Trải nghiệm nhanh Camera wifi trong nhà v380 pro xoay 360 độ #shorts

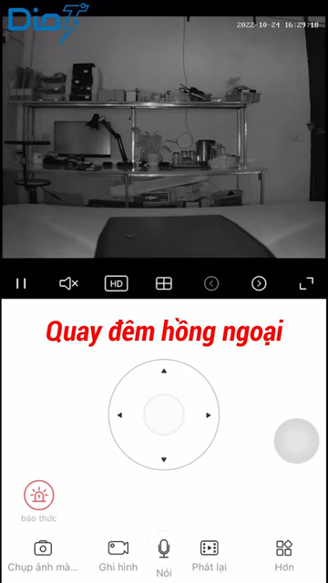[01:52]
Hình ảnh ban đêm quay cũng rất là sắc nét. Những vật thể đều được thể hiện rõ.